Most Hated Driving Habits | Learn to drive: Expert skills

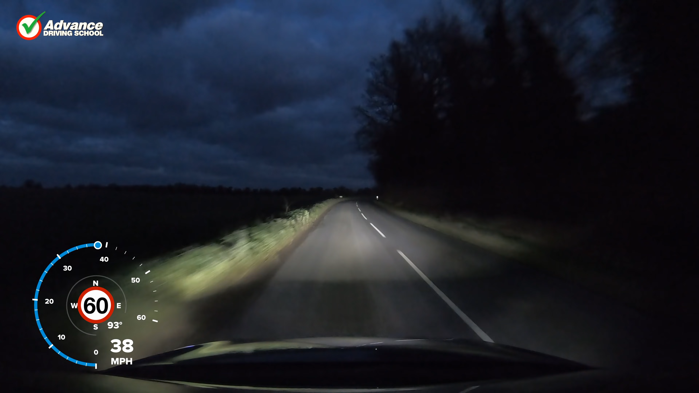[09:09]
We should also be careful to dip our main beam before we meet oncoming traffic at night, so we don't momentarily blind the other driver, which could put us in danger of a collision. Another car light that is often misused is fog lamps.